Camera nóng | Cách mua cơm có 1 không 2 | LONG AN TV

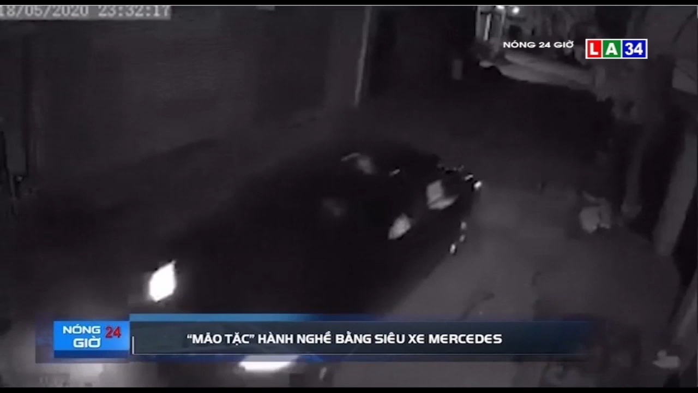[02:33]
Gia Lâm, Hà Nội cho biết khoảng 23 giờ ngày 18 tháng 5, gia đình chị bị mất trộm con mèo có nguồn gốc từ nước Nga. Con mèo được gia đình nuôi khoảng 6 đến 7 năm nay, có giá khoảng hơn 6 triệu đồng.
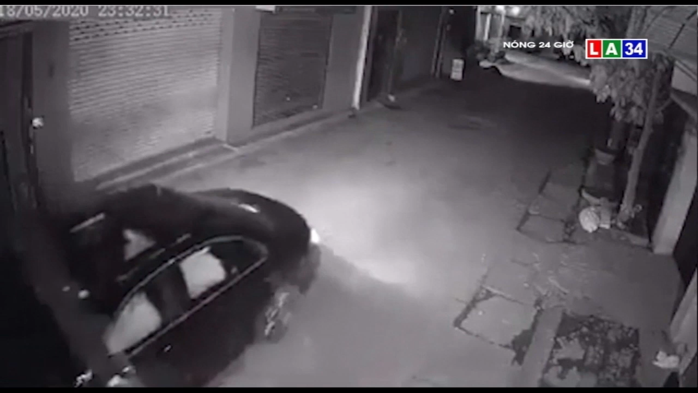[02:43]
Sau khi trích xuất camera an ninh của gia đình và hàng xóm thì phát hiện một nhóm người đi trên chiếc xe Mercedes biển kiểm soát Hà Nội đã dùng vật giống khẩu súng bắn vào đầu con mèo của gia đình. Sau đó một người trên xe đã xuống và mang con mèo đi. Nhiều người dùng mạng xã hội sau khi biết sự việc đã tỏ ra bức xúc trước hành vi của nhóm người đi xe ô tô hạng sang này.